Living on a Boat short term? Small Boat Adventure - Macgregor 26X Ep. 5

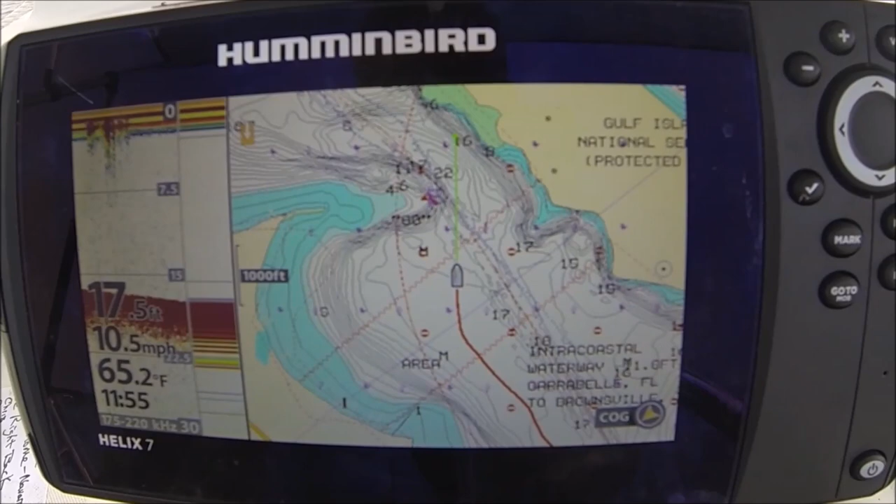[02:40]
On screen: depth 17.5 ft, water 65.2°F, speed 10.5 mph
It appears my depth and miles per hour, temperature, time, everything accurate now.